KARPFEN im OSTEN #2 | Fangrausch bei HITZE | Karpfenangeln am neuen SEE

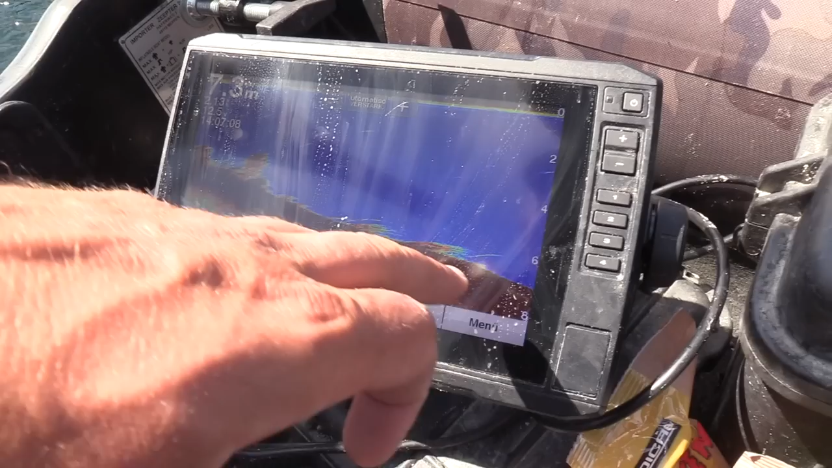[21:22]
Und hier wird es frei. Hier ist jetzt alles frei. Und in diesem Bereich, möglichst nah an diese Krautkante hier ran,
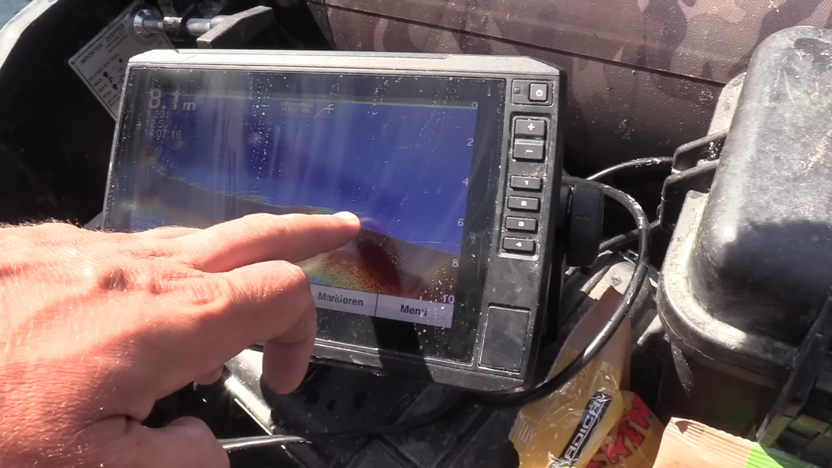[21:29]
an das Ende des Krautfeldes, press hinten dran, will ich versuchen, meine zweite Rute abzulegen.